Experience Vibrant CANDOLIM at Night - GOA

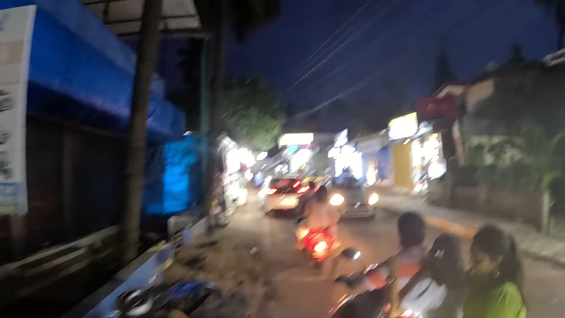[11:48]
We're back out on the Candolim Road.
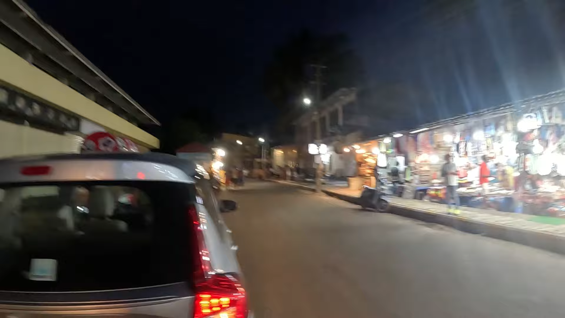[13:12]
Ice cream man, still working away.